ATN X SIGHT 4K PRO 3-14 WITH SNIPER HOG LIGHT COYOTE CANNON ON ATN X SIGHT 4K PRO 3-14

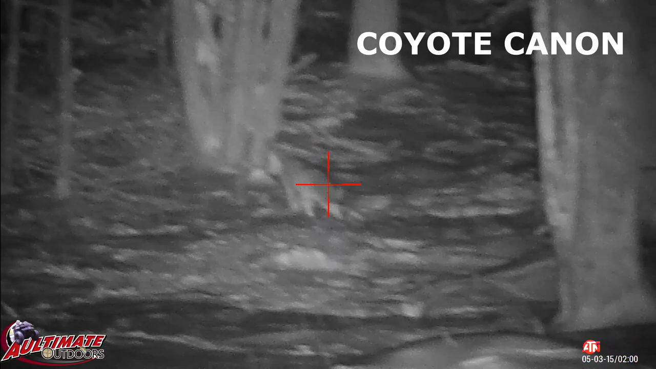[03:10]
So, let's get started. It's a deer. Is it?
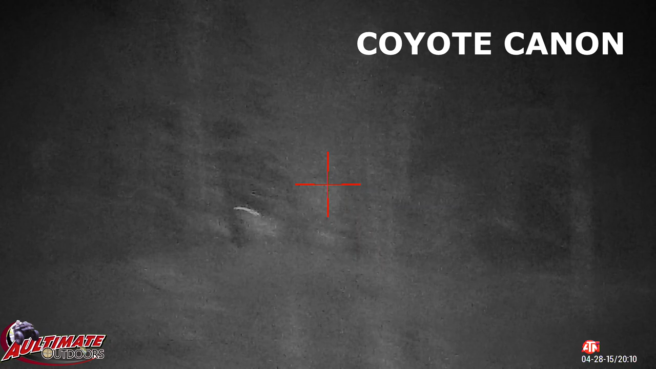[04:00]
It's a coyote. I can't tell what it is. It's a coyote. It's not. It's standing up. Yeah, it's a coyote. I'm right on him. I can't tell.